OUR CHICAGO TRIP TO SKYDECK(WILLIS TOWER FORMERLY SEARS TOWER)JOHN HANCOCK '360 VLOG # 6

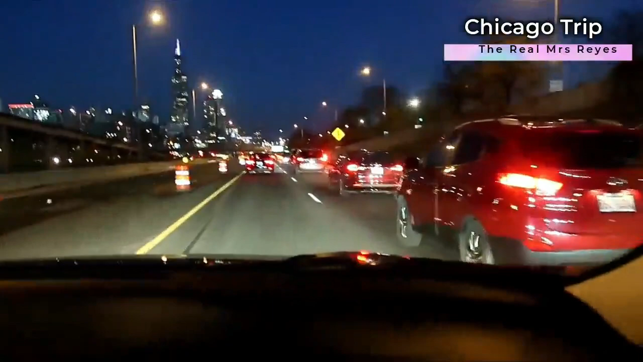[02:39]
Kami sa daan na parang EDSA lang dahil ang traffic din pala dito sa Chicago. So eto na, aakyatin namin itong building na yan. Nakikita nyo ba yan? Sobrang taas.